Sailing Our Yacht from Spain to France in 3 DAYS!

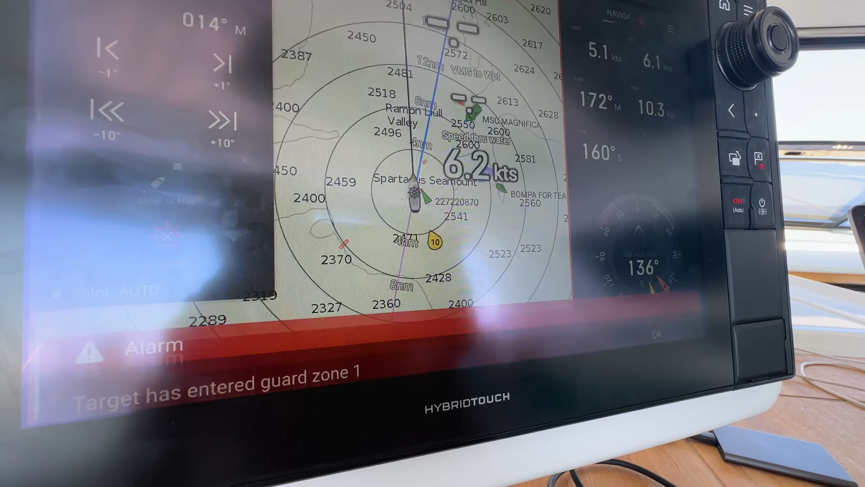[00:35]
Oh, Target has entered Guard Zone 1.
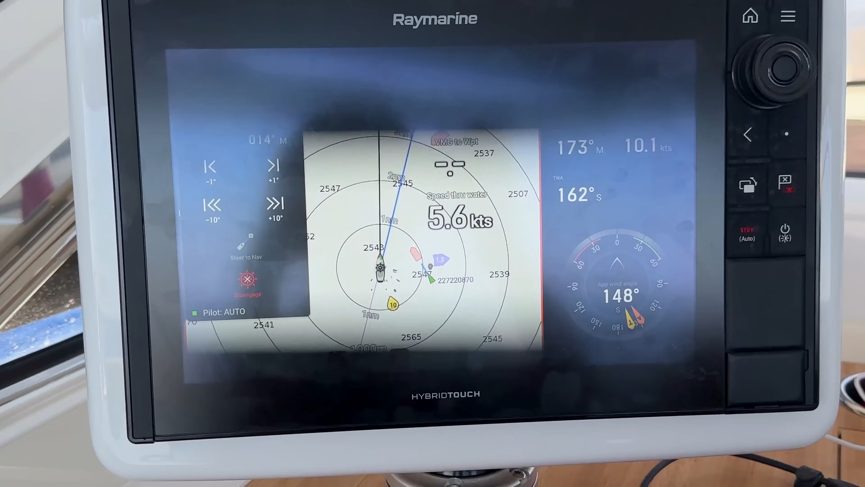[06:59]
This guy and the cruise ship.
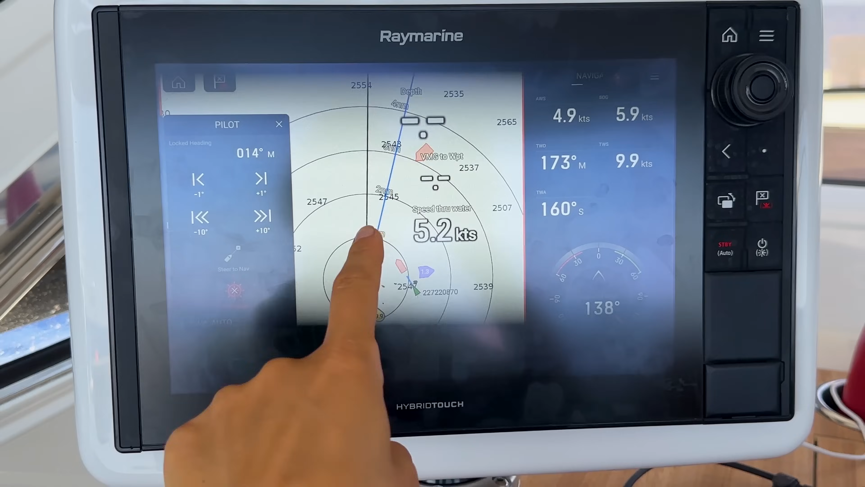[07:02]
And we are all kind of converging at exactly the same time. It's all happening. It's all happening at once, folks.
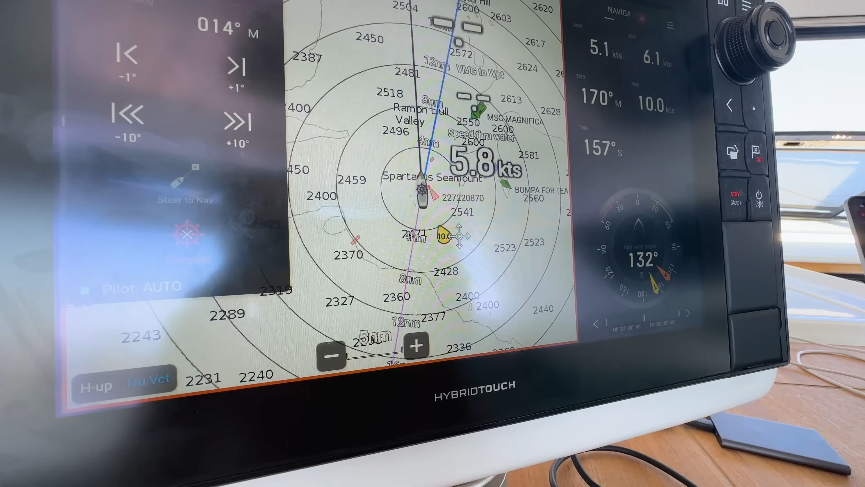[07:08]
Oh, Target has entered guard zone one.
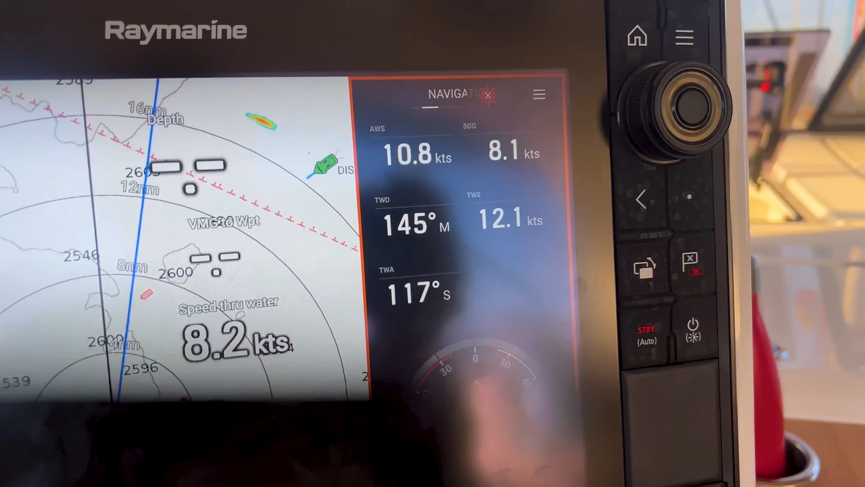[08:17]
And we're doing eight, occasionally eight and a half knots. It was a tad chaotic, but we broke a glass.
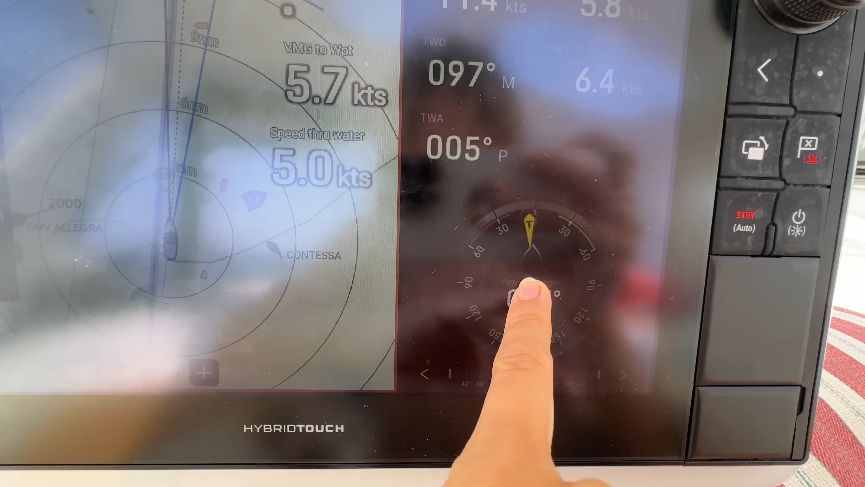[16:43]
We only have six and a half knots of true wind speed.
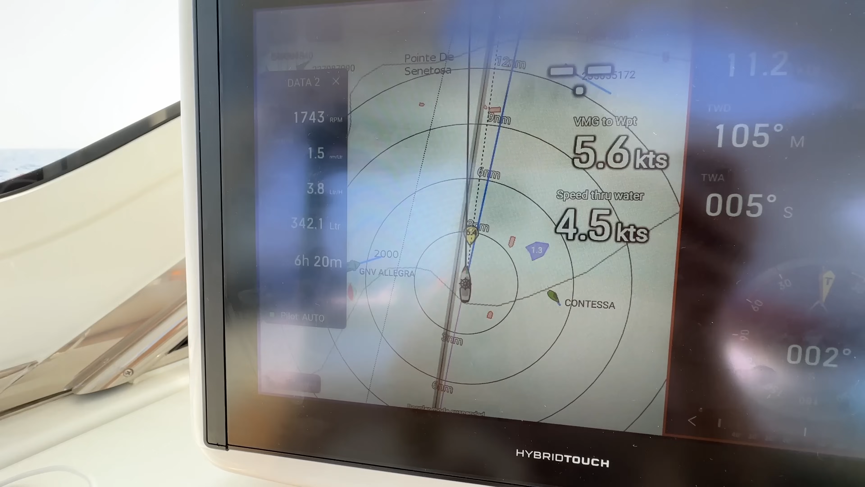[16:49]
And it's only six hours left before we arrive to Bonifacio.